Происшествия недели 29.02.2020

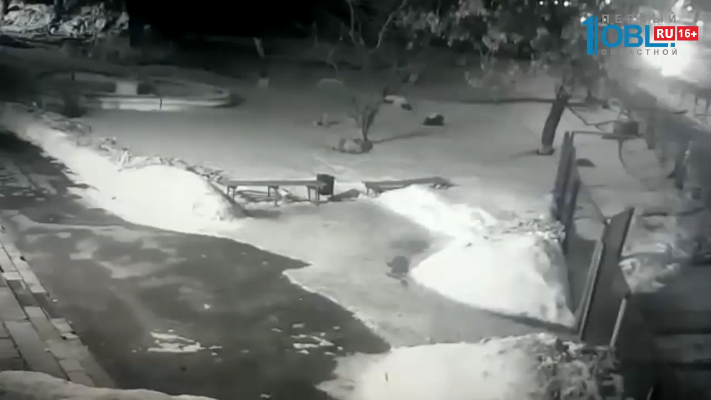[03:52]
Это видео появилось в соцсети. В кадр вбегает парень. Скорее всего, это и есть тот самый студент.